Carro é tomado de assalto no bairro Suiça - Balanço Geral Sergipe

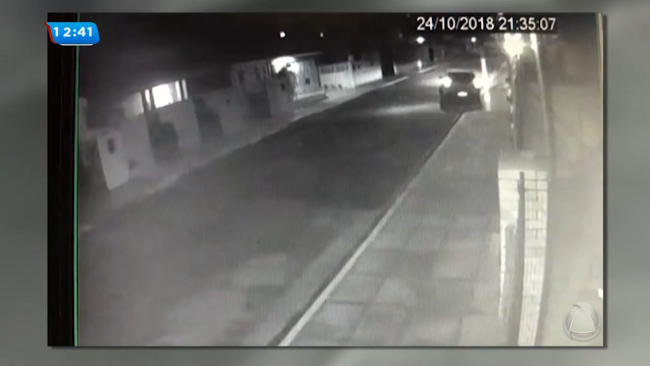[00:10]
Tá vendo aí, ó? Um Renault Sandero, de cor branca, ano 2012, com película fumê. A ação foi praticada por três indivíduos, um armado com camisa preta polo e jeans, outro menor com camisa polo branca com listras azuis e o terceiro, a vítima não soube descrever. Mas se você souber de qualquer coisa desse carro que foi tomado, entre em contato com a polícia, diz que denúncia 181.